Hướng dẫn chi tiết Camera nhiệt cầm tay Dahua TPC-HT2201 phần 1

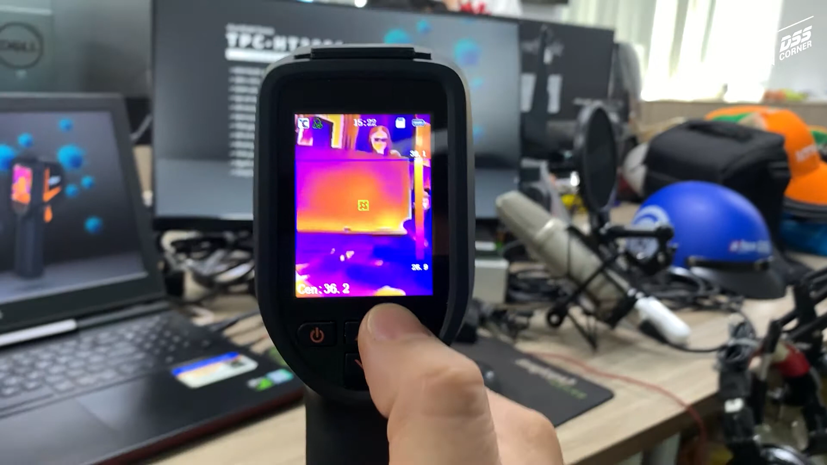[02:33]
và đây trên bảng hiển thị của màn hình sẽ có ngay một cái
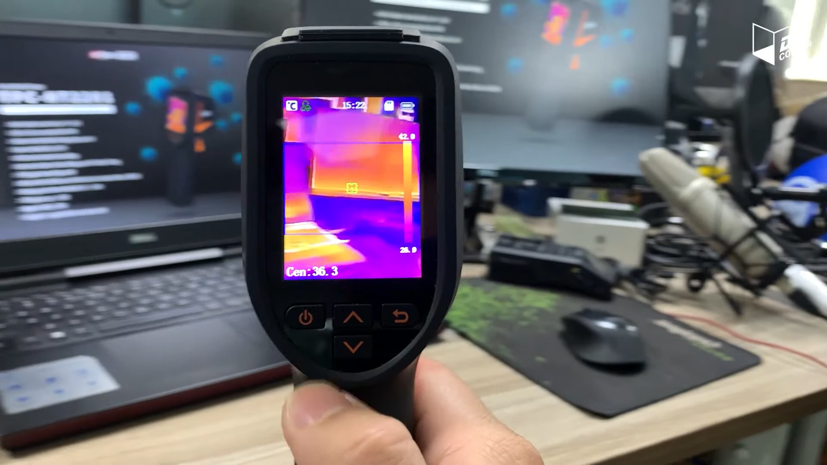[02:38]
thanh color bar và có nhiệt độ cao nhất và thấp nhất để chúng ta xem
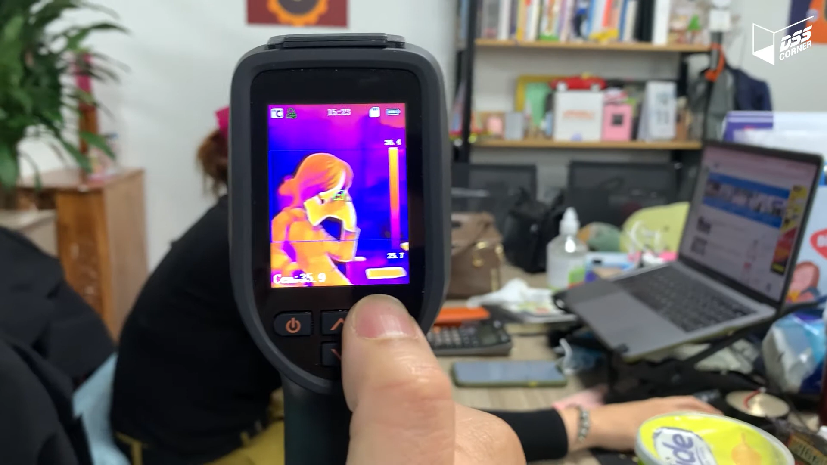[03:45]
thiết bị chỉ nhận diện khuôn mặt và đo vùng nhiệt ở trong khuôn mặt
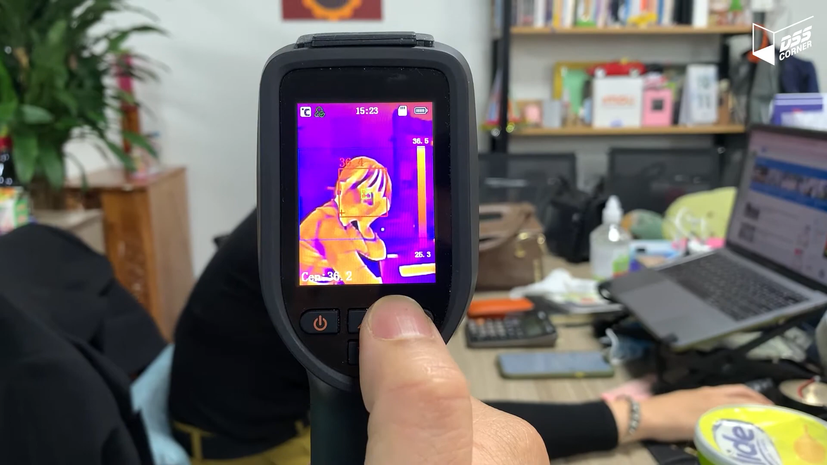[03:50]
của người cần đo thân nhiệt độ thôi
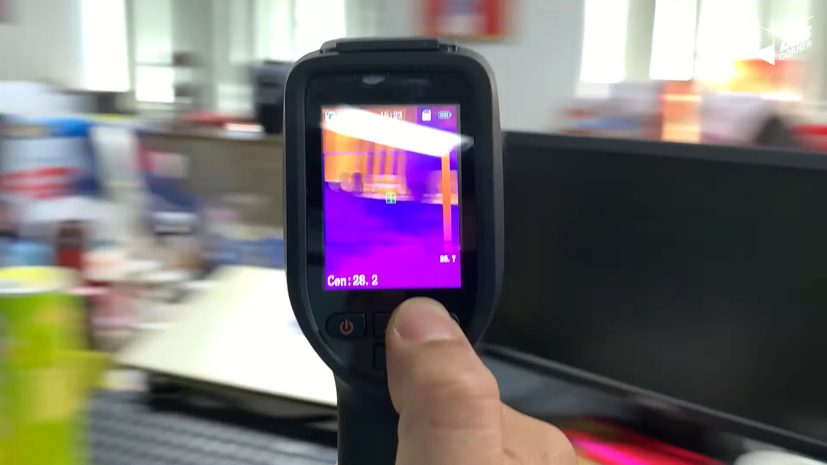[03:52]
này rất là phù hợp để chúng ta
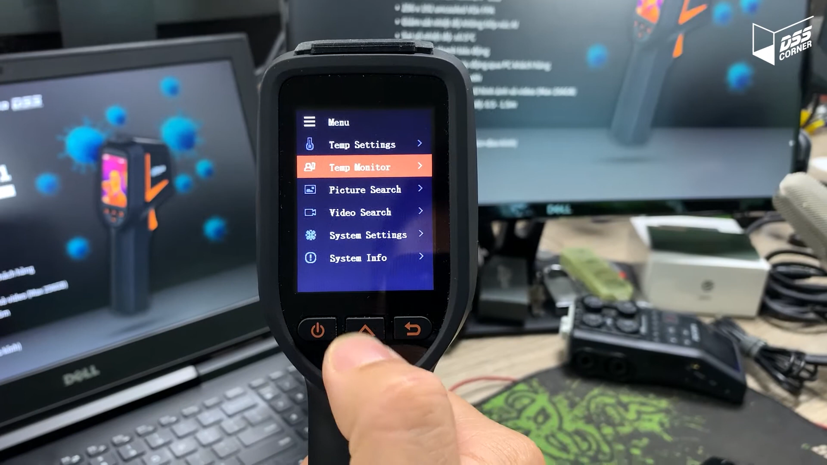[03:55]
đo thân nhiệt của cơ thể con người và trường mà chúng ta chọn ở chế độ
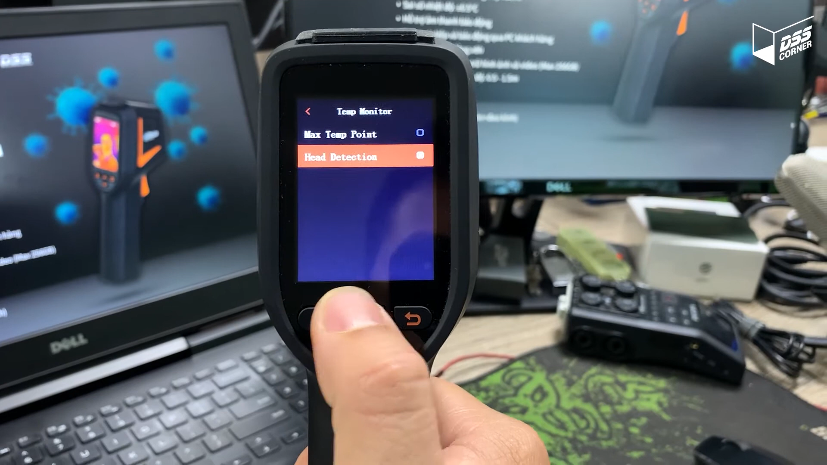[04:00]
là Mast Temper Point thì tự động trong
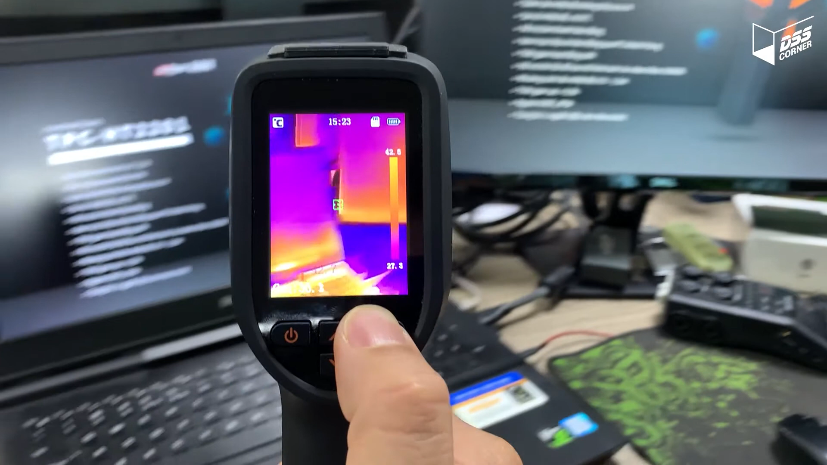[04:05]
màn hình của thiết bị điểm nhiệt nào cao nhất nó sẽ đo điểm nhiệt cao nhất ở
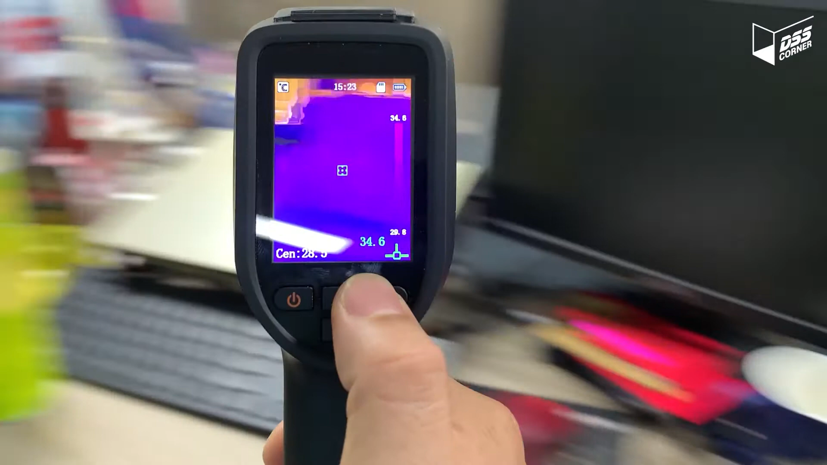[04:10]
trong cái màn hình đánh các thiết bị là những điểm nhiệt nhiệt
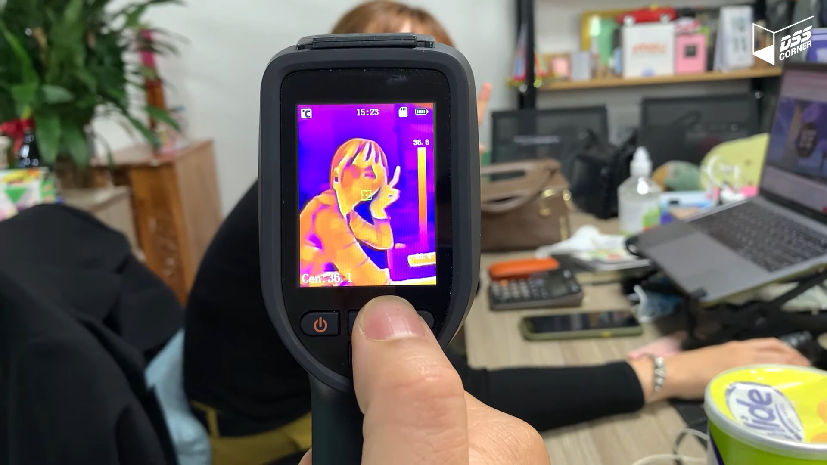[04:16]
sáng trên màn hình thì chúng ta tự động
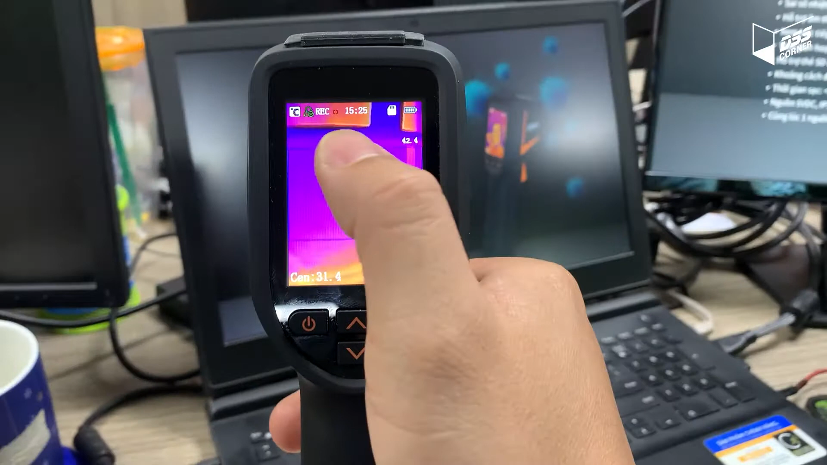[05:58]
bạn sẽ thấy là cái mục rét này nó hiện đỏ có nghĩa là cái màn hình này đang ghi kì liên tục ấn
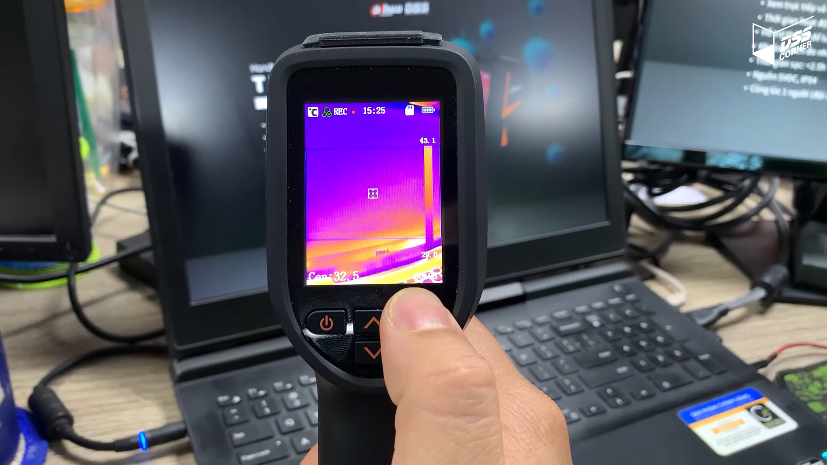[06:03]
quay trở lại thì cái nút record sẽ tắt và chúng ta sẽ có một
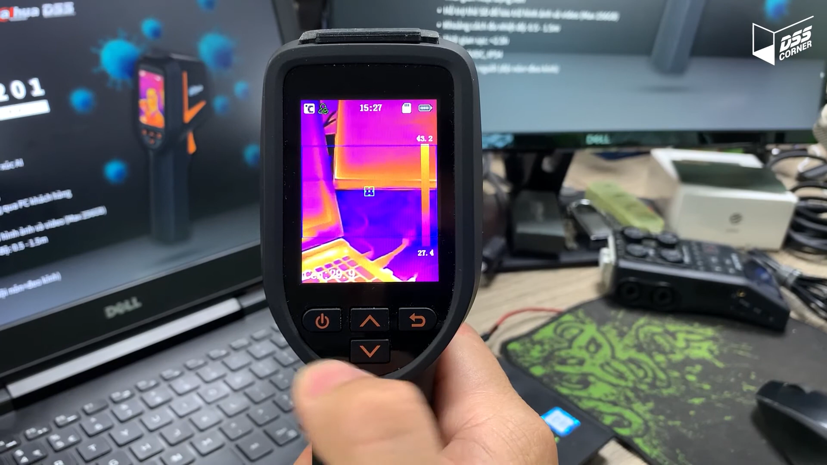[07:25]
ta với các cả bốn nút trên màn hình rất là dễ thao
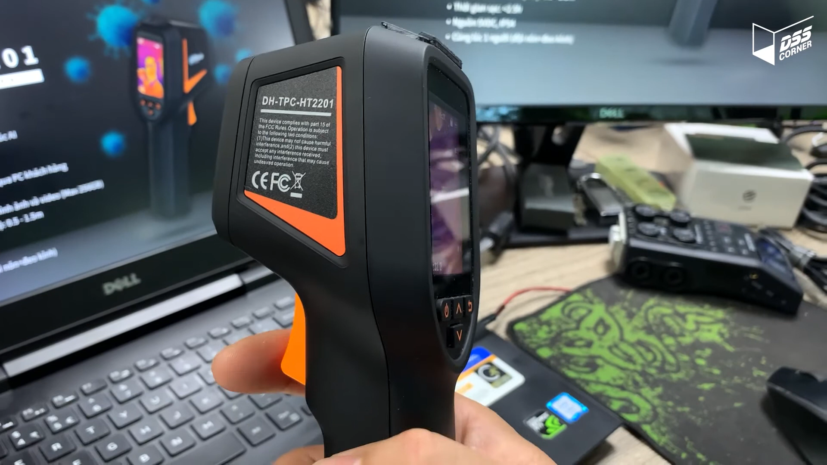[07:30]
tác ngoài ra chúng ta có một nút cò để bấm khi chúng ta bấm hai lần thì thiết bị sẽ tự động chụp hình và khi chúng ta là mất ba lần liên tục thì thiết bị sẽ được ghi cò và chúng ta ấn ba lần nữa thì thiết chúng ta sẽ tắt ghi
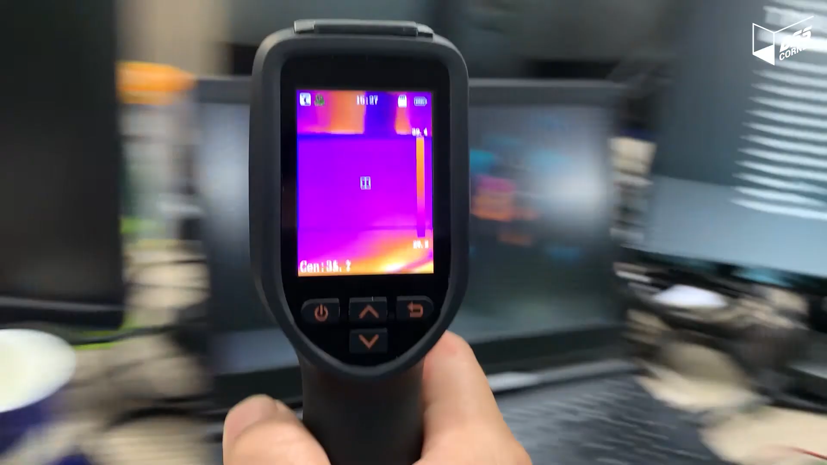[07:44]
hình mình cũng thử nhé
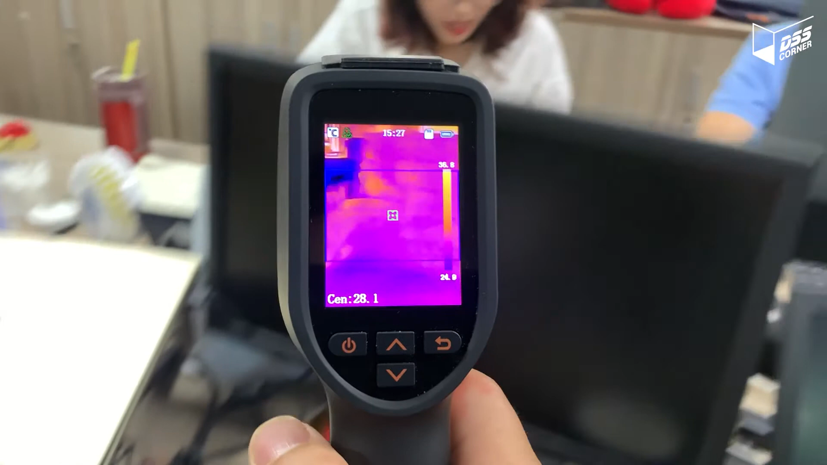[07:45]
đây mình sẽ chụp hình ấn hai cái thiết
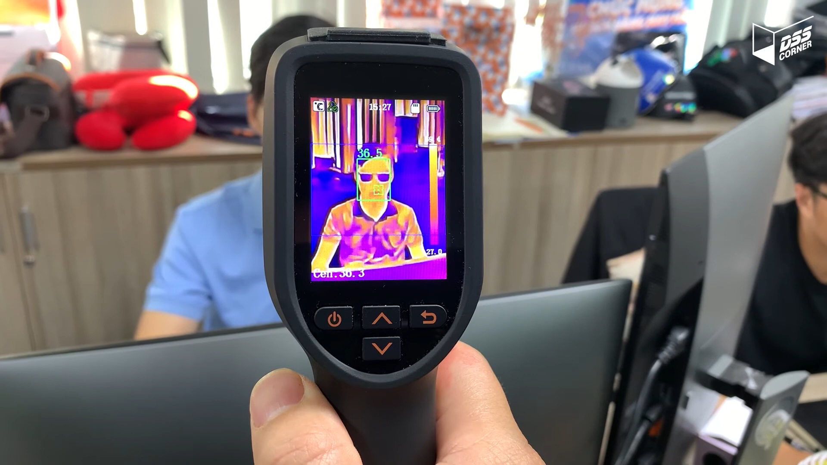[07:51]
bị sẽ báo là có một capture nè đã capture được hình ảnh rồi
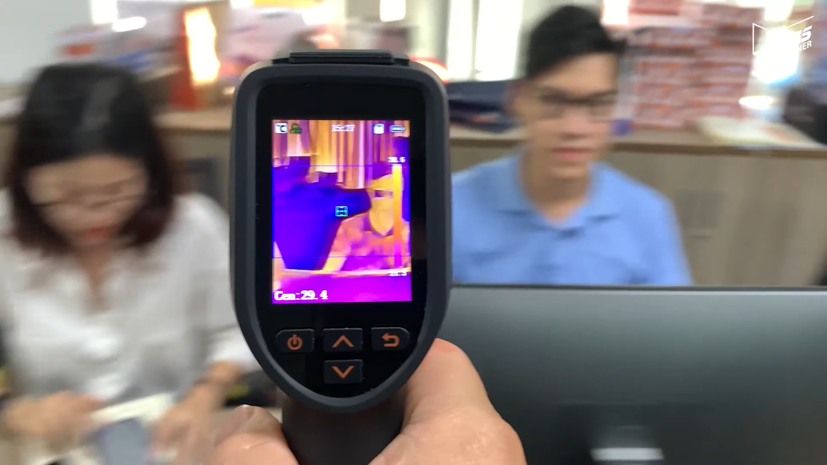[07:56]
chúng ta đã ghi hình liên tục ấn ba lần liên tục vậy đấy là sẽ thấy mục
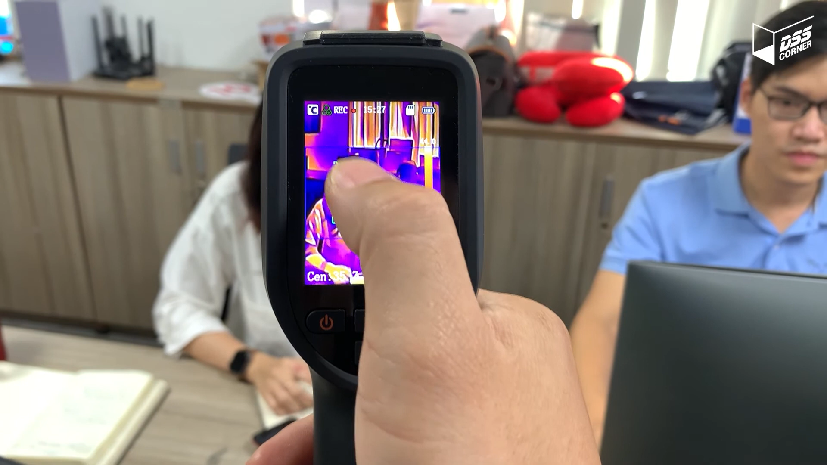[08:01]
record ở trên màn hình và chúng ta ấn ba lần cái nữa là sẽ bị sẽ kết thúc ghi hình